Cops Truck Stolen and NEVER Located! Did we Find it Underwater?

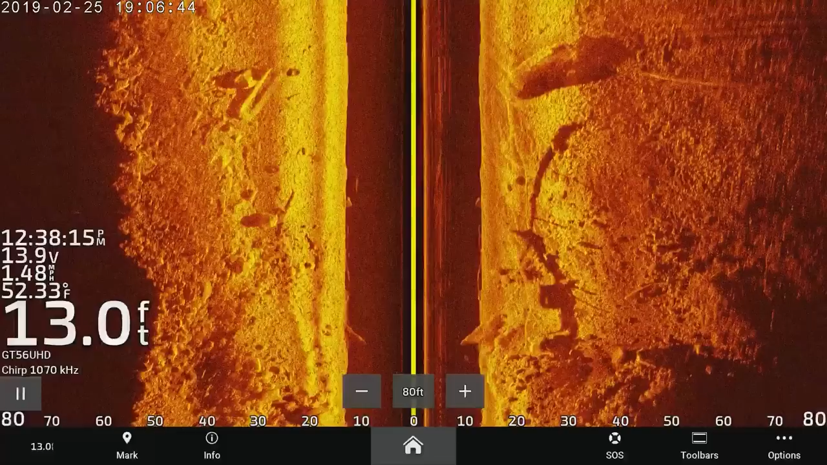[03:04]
On screen: depth 13.0 ft
Maybe that's a truck. That was like a damn limo.
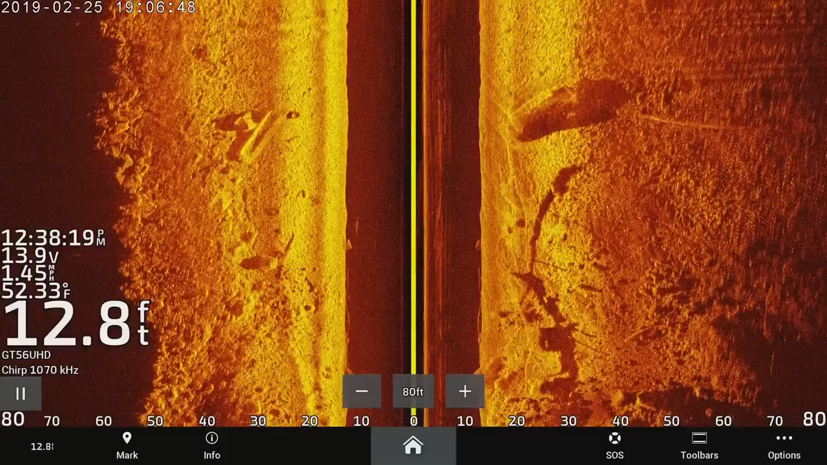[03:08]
On screen: depth 12.8 ft, water 52.33°F
Limo? I think it was huge. You see that?
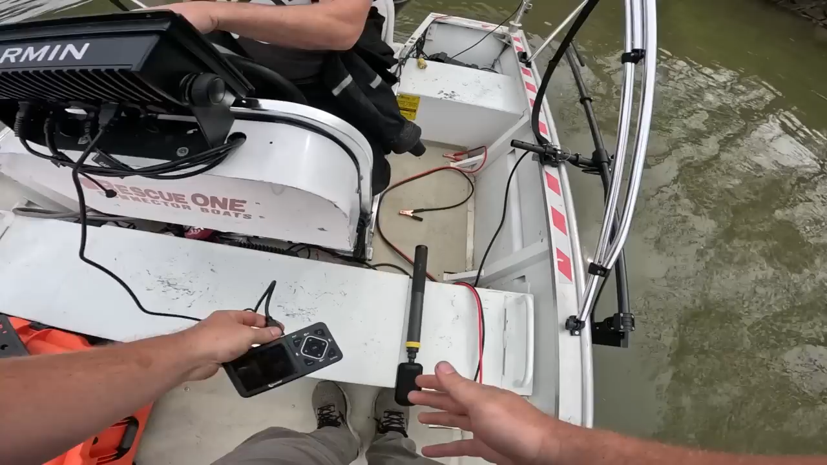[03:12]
I mean, that's got to be the truck, but man, the roof looks long as hell on that thing. No, that's the truck bed in the back.
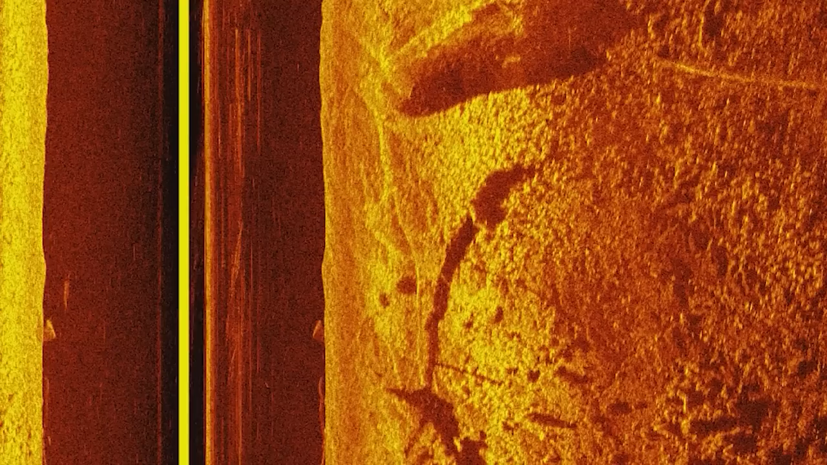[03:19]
I know, but look how long the top is. I wonder if, like... You're not seeing the slant. Only slant I see is... Is it a stretched limo truck? Man, we found a limo Hummer.
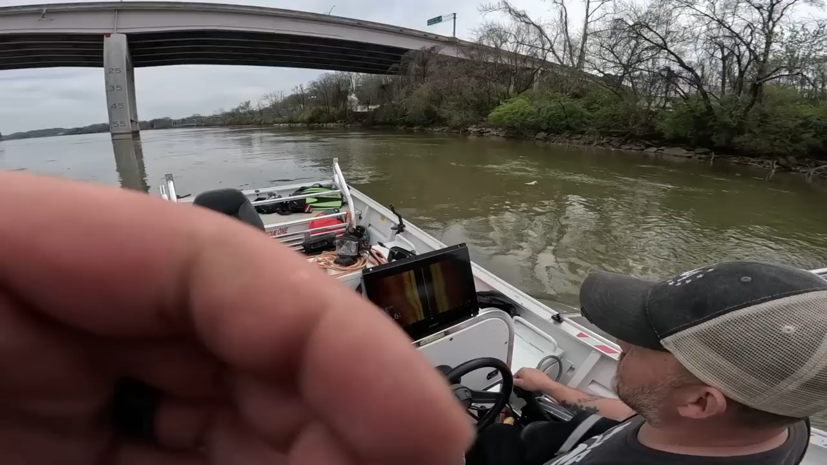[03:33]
So we've been here a lot before, but there's a spot right there people park. It's a complete open area. It's kind of like a perfect spot to dump a vehicle if you're going to.
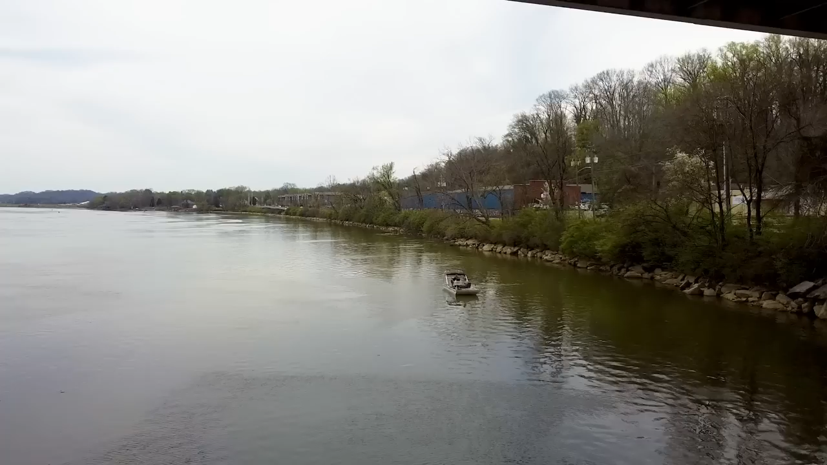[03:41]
It's gonna be a challenge to get a magnet on this thing. There's a bunch of crap down there. This isn't where the truck is at.
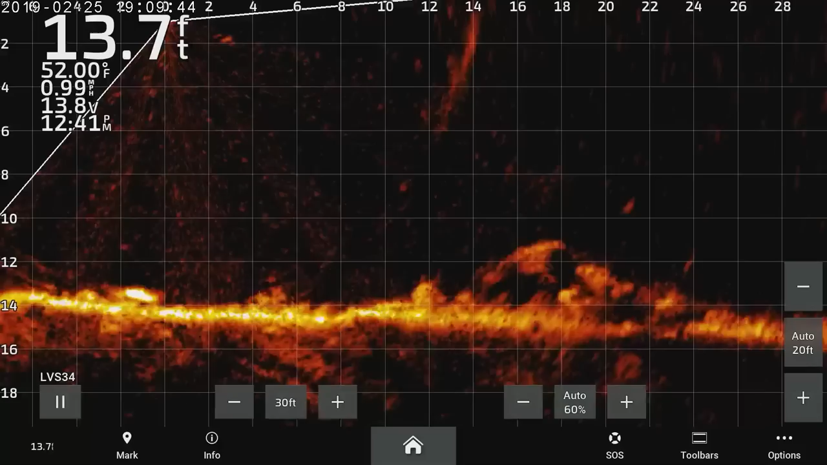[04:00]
On screen: depth 13.7 ft, water 52.00°F
The truck's a little bit over there, but there's other shit I saw right here. So I was like trying to see if I could find a wheel or something. Yeah, that's a tree. This really sharp line right there. That looks like a tree to me, you know? Yeah. There she is. There's the truck.
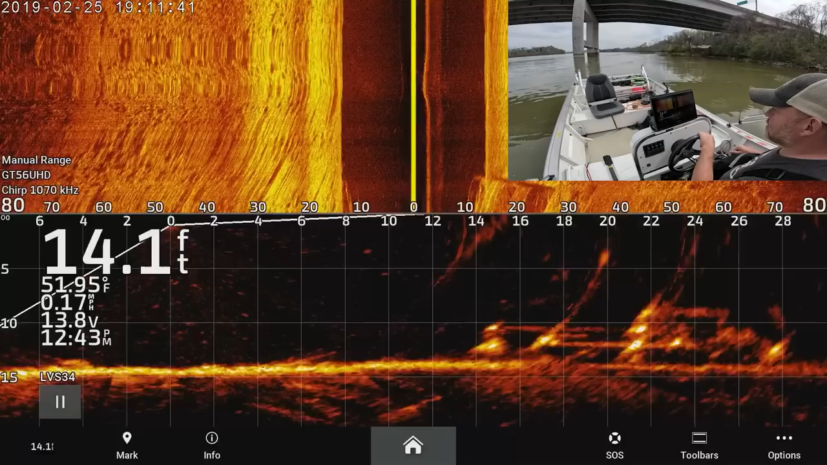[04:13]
On screen: depth 14.1 ft, water 51.95°F, speed 0.17 mph
What the hell was it?
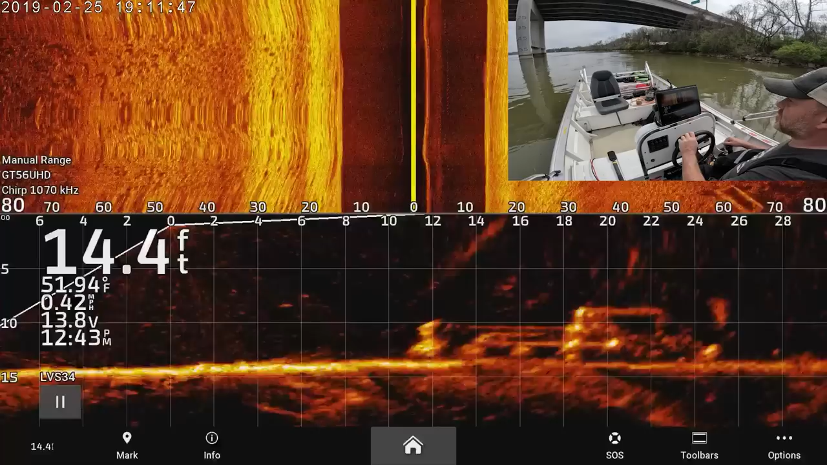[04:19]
On screen: depth 14.4 ft, water 51.94°F, speed 0.42 mph
Like, we just went right over it.
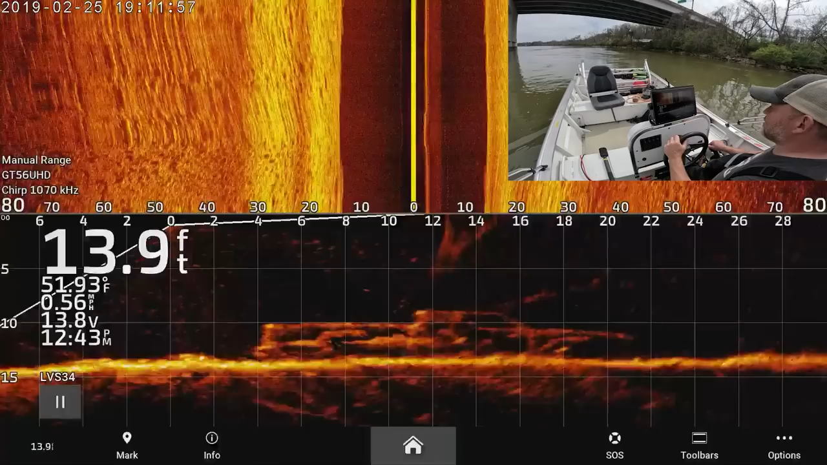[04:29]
On screen: depth 13.9 ft, water 51.93°F, speed 0.56 mph
Does that look like a 07, what did I say, Chevy? Just yet.
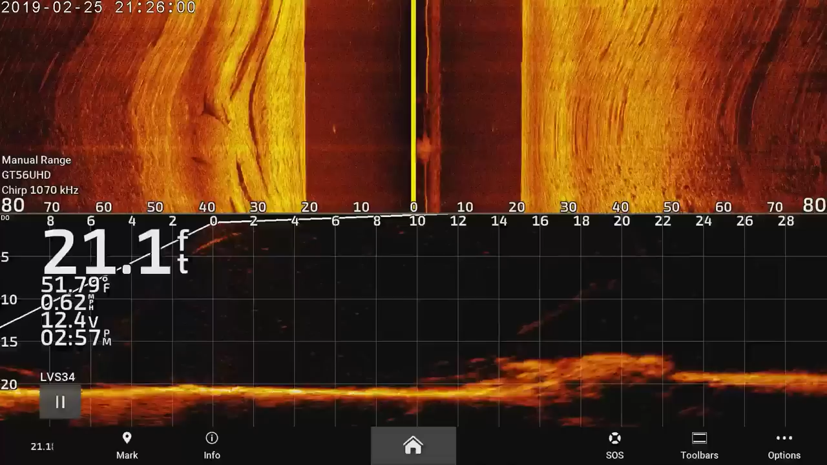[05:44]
On screen: depth 21.1 ft
That might have been what I was looking at.
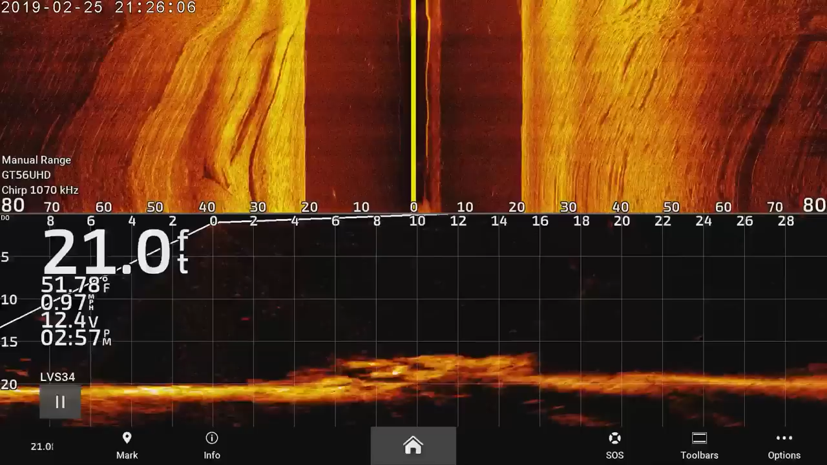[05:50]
On screen: depth 21.0 ft
All right, man, so you're gonna do all the normal things, check the windows and see if there's a tag.
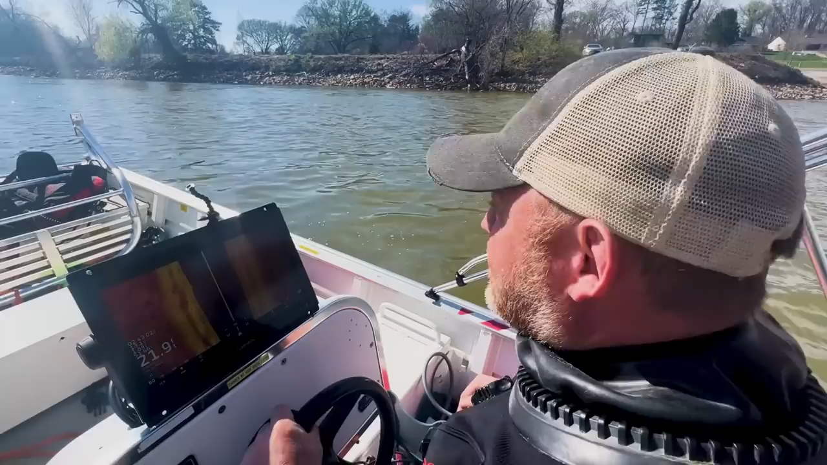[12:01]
That's what we were getting hung up on before. I'm gonna go with, that's it. Upside down, tires, what do you think? Probably. Probably.
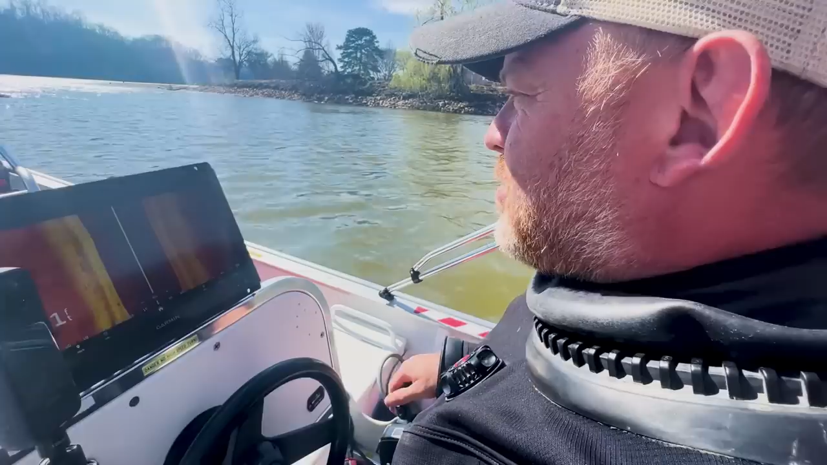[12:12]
Well, let's spin this baby around.
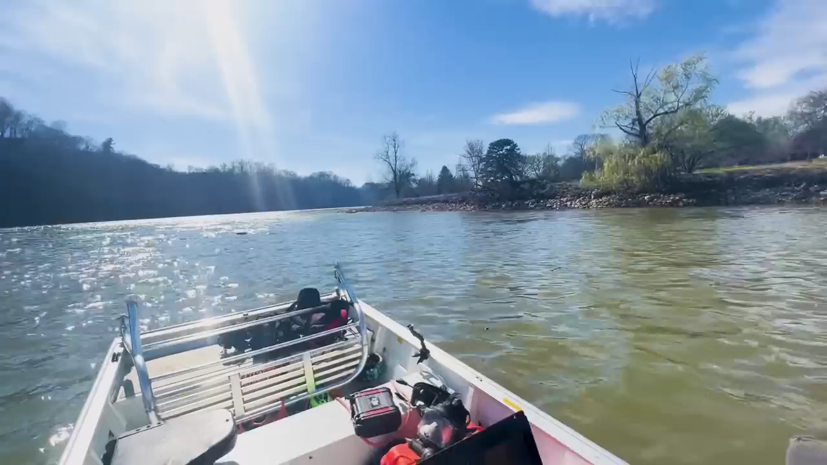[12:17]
Also gets really sandbar-y over there. That's probably right there. Think so? Mm-hmm. We're right on top of it. That is it? Yeah, like you see the wheels upside down.
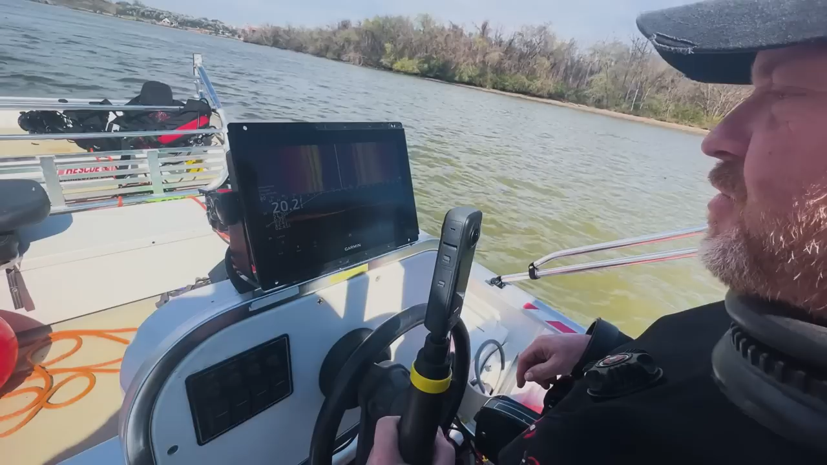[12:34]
It's flat. I mean, we'll see. 1920 feet. I have no idea what this is. For the side scan is not up for the...